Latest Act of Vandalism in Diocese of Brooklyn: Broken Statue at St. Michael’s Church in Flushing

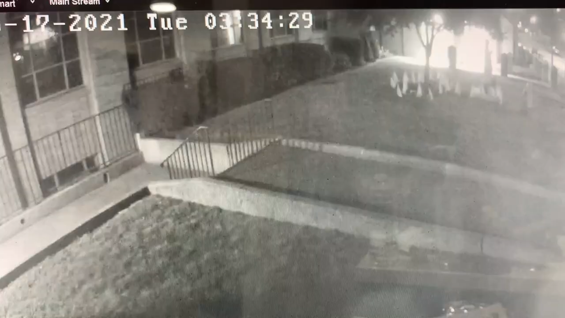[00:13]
In the early morning hours Tuesday, a man hopped this short fence in front of the church and pushed over this statue of St. Bernadette, breaking her arm.